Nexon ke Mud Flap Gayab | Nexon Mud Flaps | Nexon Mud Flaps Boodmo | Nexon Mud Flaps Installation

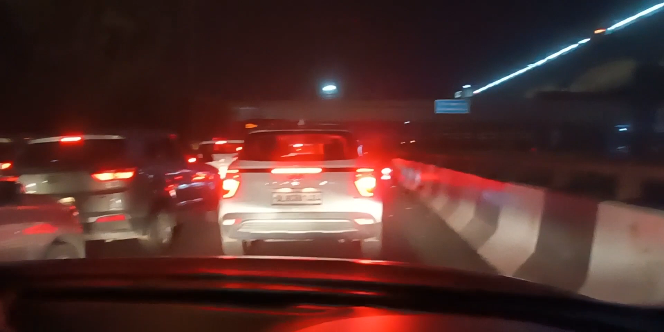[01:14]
टाइम कितना हो रहा है और अल्मस्ट नो बज़रे हैं और ट्रैफिक आप देख रोभी भी आ कभी खतम नहीं हो सकता देखते हैं इस ट्राफिक में फसे रहो है लोग रुकने का नाम ही नहीं लेते इस गिनल पे